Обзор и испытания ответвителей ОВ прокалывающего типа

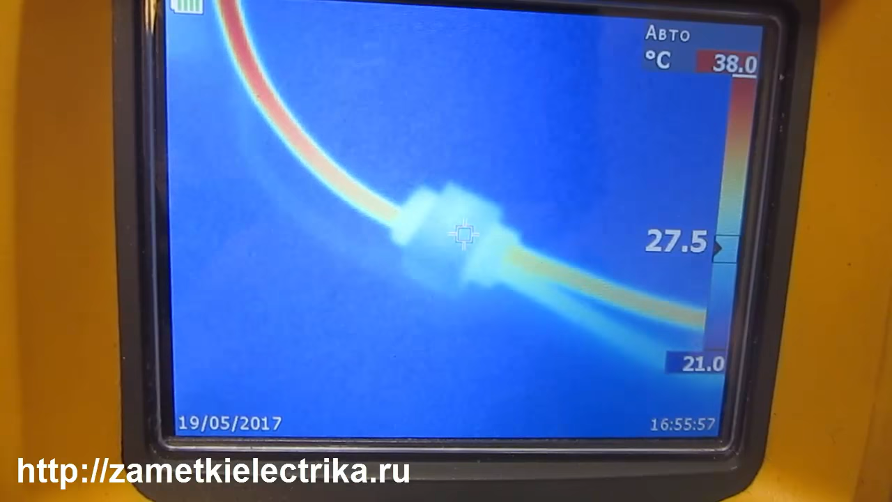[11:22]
On screen: scale top 38.0°C, scale bottom 21.0°C
Градусов А Непосредственно Место Контакта Достаточно Холодное По отношению Проводнику То есть Где-то Около Вот 28 29 Градусов
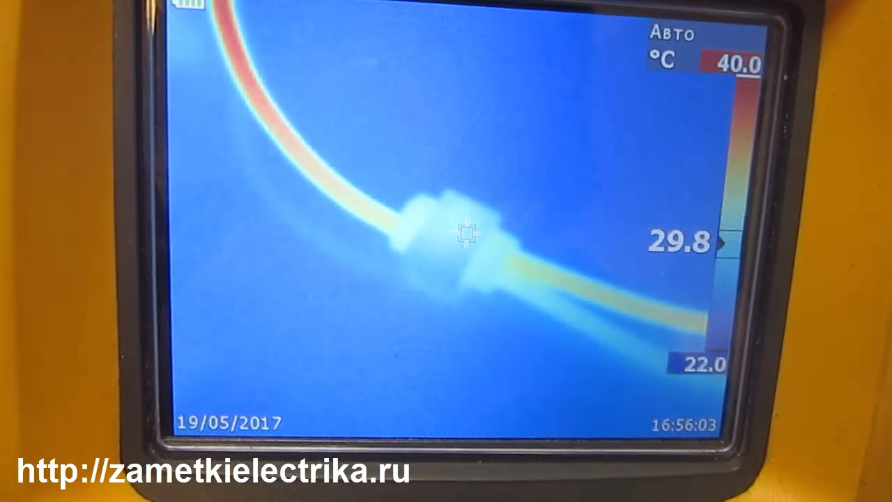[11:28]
On screen: scale top 40.0°C, scale bottom 22.0°C
Прошло Больше Чем Полчаса
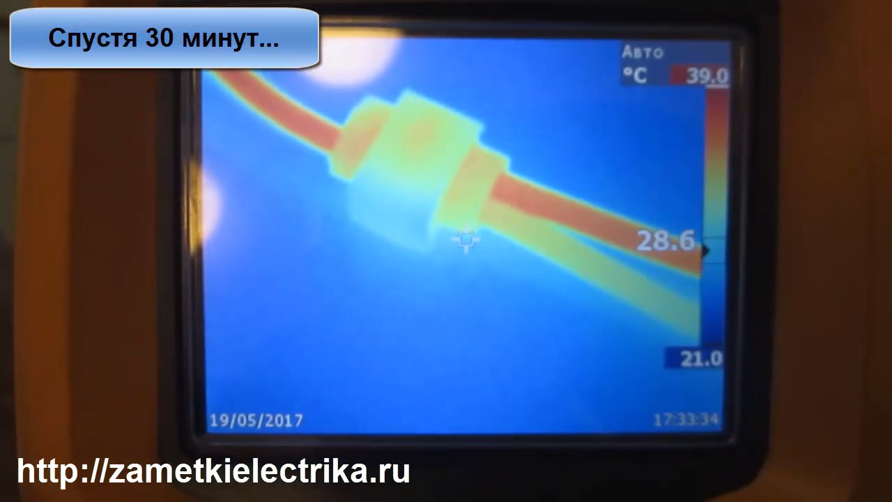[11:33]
On screen: scale bottom 21.0°C
В принципе Картина Не Изменилась Температура Ответвителя Составляет Порядка Вот Где Стоит Курсор
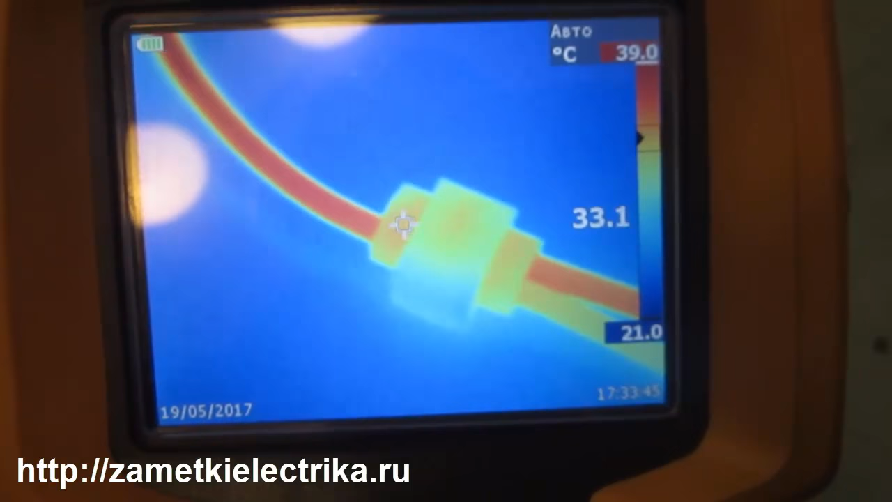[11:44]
On screen: scale top 39.0°C, scale bottom 21.0°C
Порядка 31 32 Градусов Температура Самих Проводов Составляет Порядка
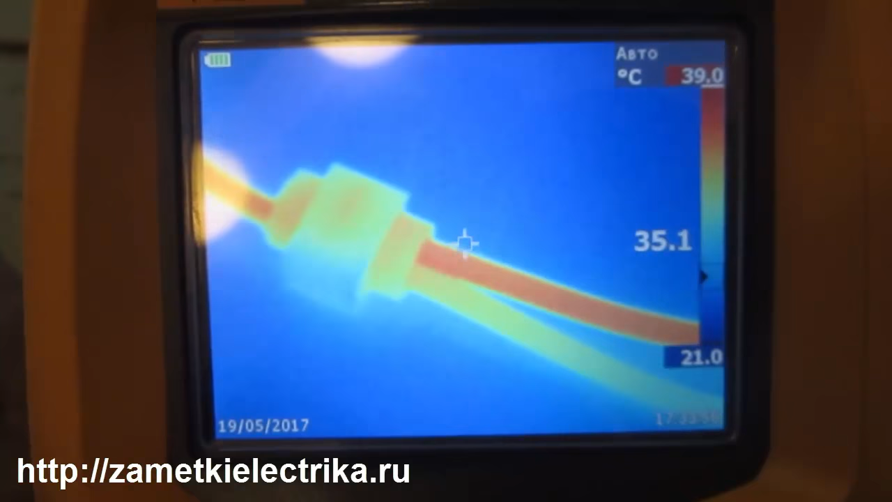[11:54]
On screen: scale top 39.0°C, scale bottom 21.0°C
30 Ну Максимальная Температура Их Составляет 39 Градусов
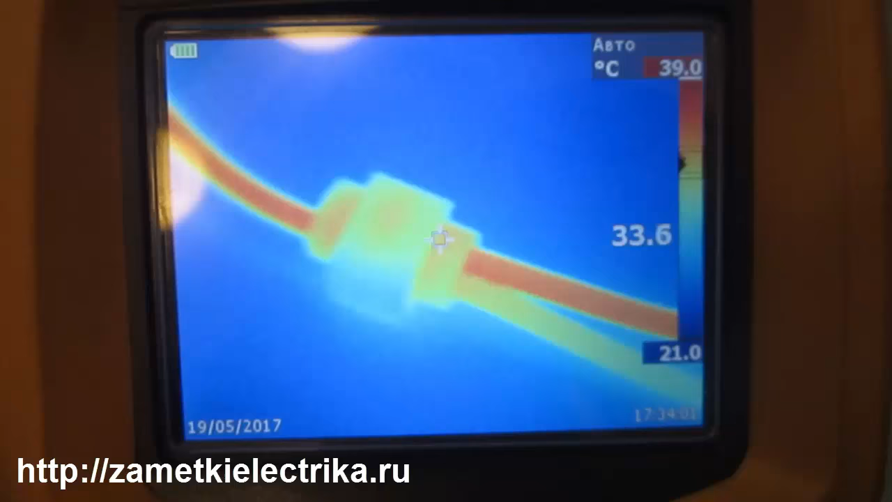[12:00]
On screen: spot 33.6°C, scale top 39.0°C, scale bottom 21.0°C
Хотел Подождать Час Но По ходу Эксперимента Понял Что Нет В этом Необходимости
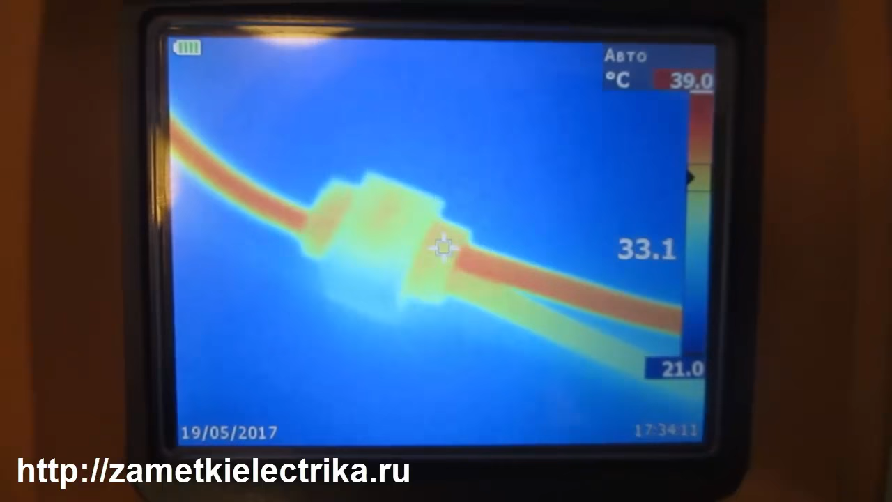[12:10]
On screen: scale top 39.0°C, scale bottom 21.0°C
Как видите Температура Больше Не растет Что Говорит
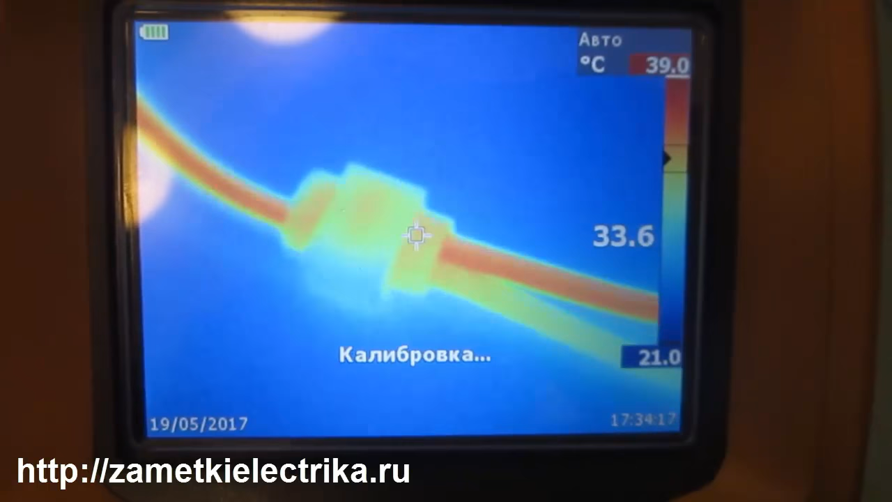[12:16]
On screen: scale top 39.0°C
О Более Менее Стабильном Контакте Ну Коль Попали Ко мне В руки
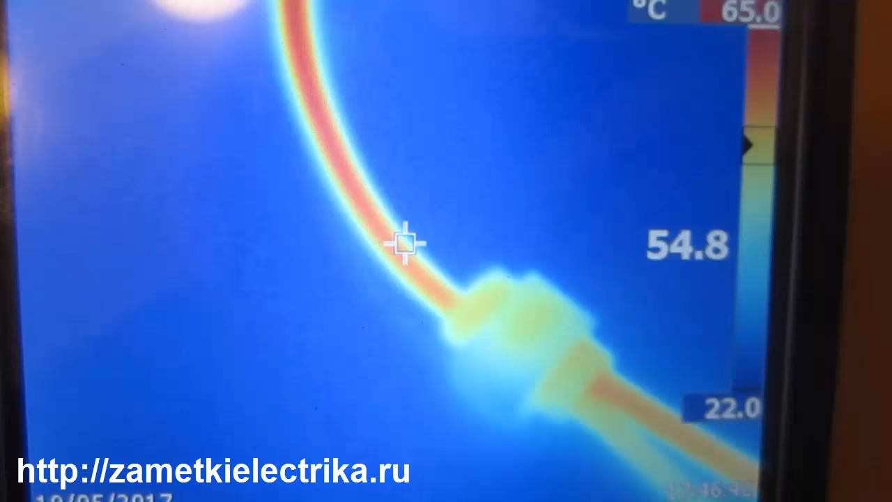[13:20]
On screen: scale top 65.0°C, scale bottom 22.0°C
Сами Провода Умеют Температуру Еще Больше 56 57 До 60 Градусов
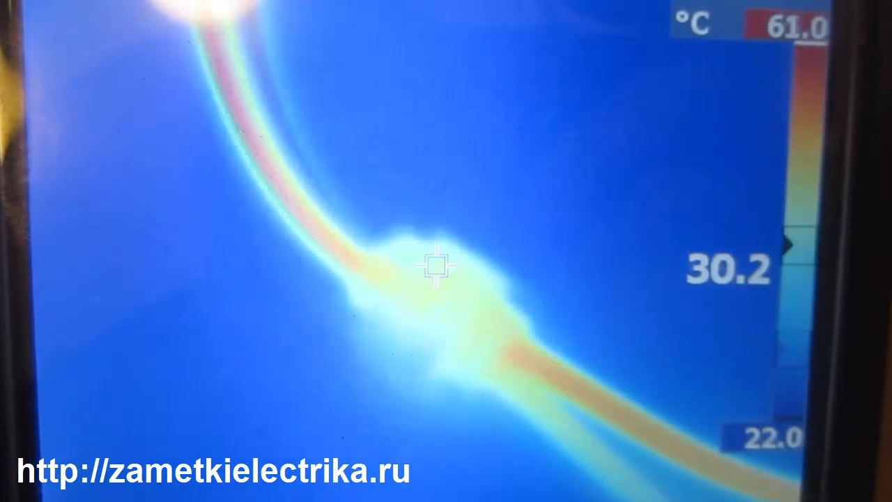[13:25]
On screen: spot 30.2°C, scale top 61.0°C, scale bottom 22.0°C
До Смотрите Что Происходит Навел Ток Порядка 36 Ампер Само Место Соединения Проводов Нагрелось До 55 Местами До 57 Градусов Провода Нагрелись До 70 Градусов
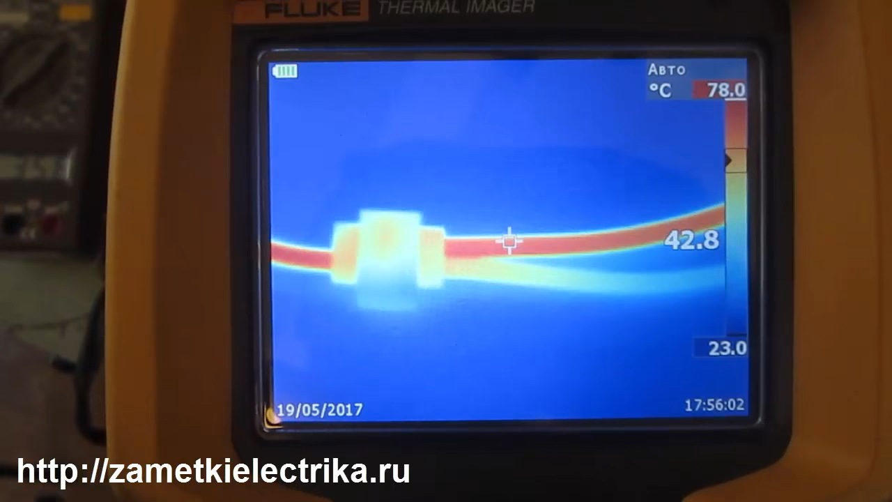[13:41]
On screen: spot 42.8°C, scale bottom 23.0°C
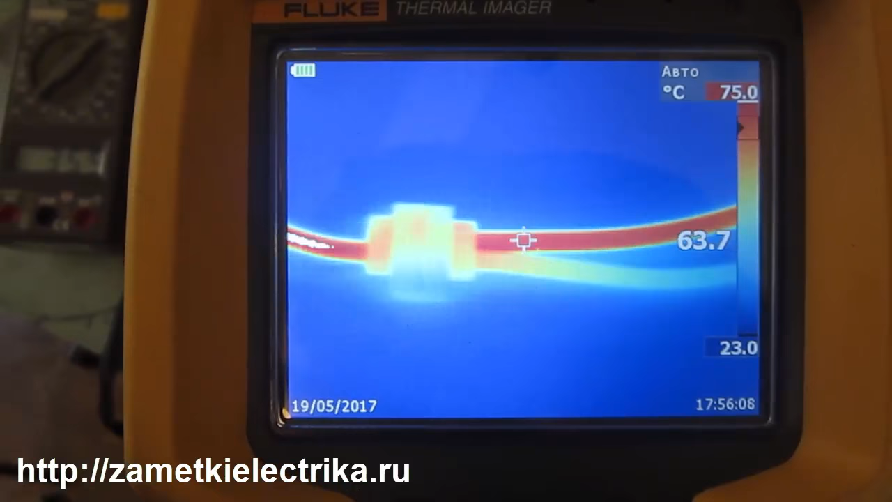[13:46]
On screen: spot 63.7°C, scale top 75.0°C, scale bottom 23.0°C
Вот Видите Какие Это Нагрузка 35 36 Ампер